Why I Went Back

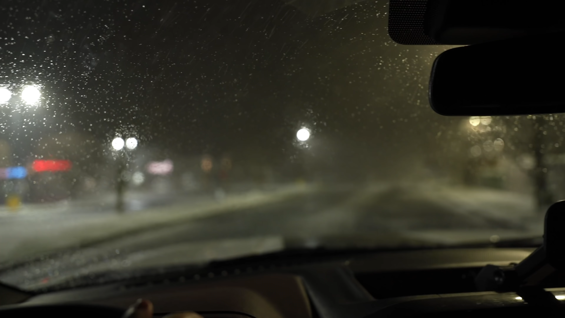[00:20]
Dude, this is so cool. What the heck? Yo, Malia is straight freaking out right now.
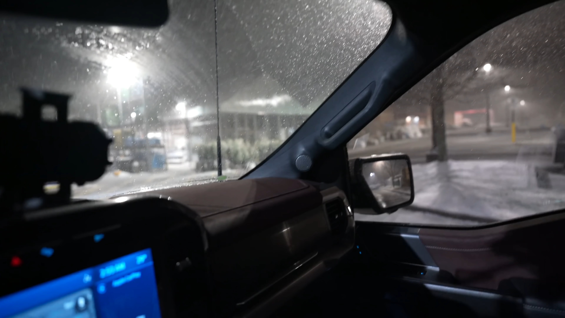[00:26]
Here, I'm gonna open the window for you so you can really see it.
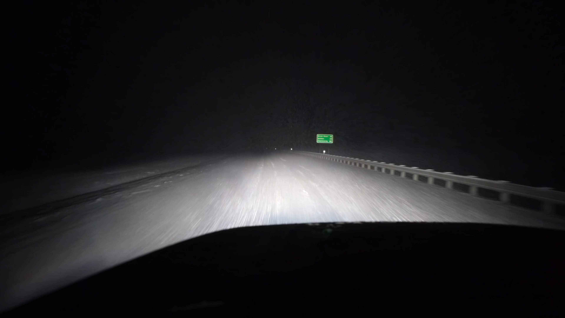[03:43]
I do have it in four-wheel drive right now. That doesn't mean that you can't still slide around. I see other cars on the road and they're going about as slow as I am, so they're taking it pretty serious.
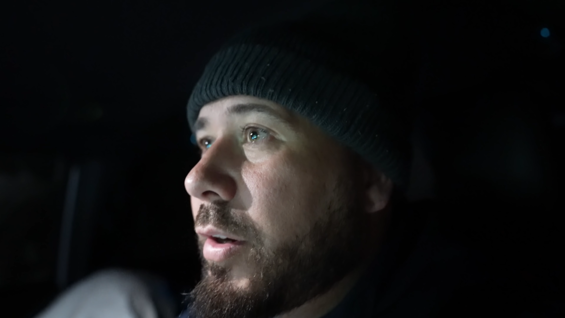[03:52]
Ooh, I was sliding around a little bit. If you've ever slid around in the snow, it almost feels like that feeling when you get like a wind storm that pushes you when you're on the freeway. I have no idea where we're at right now, but the snow keeps coming down and it's really chunky.
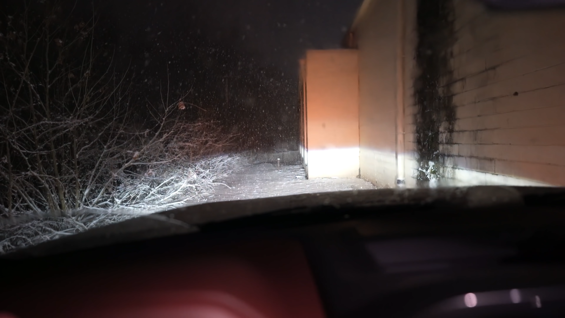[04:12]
Please don't scratch my truck. What the heck? I'm pretty sure this doesn't go anywhere.
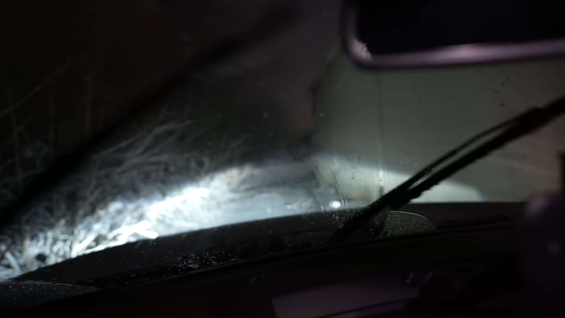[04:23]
Oh crap, I'm gonna have to reverse.
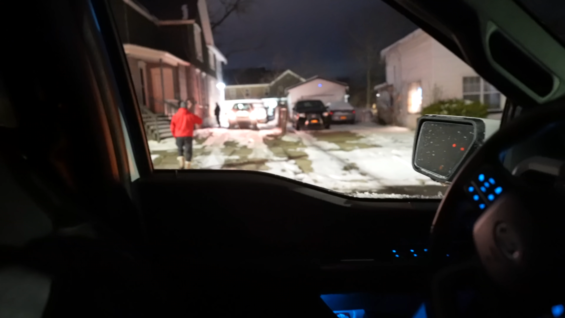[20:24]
Go down the window. I guess they don't live here anymore. But this is our old neighborhood.
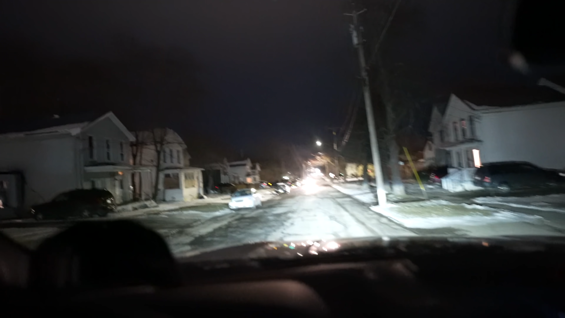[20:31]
There's a lot of old houses. It's crazy because, like, you know, like the last time you seen him, I just was a little kid. Do you know what I paid for that house that like, we used to live in? So I bought the house in 2005.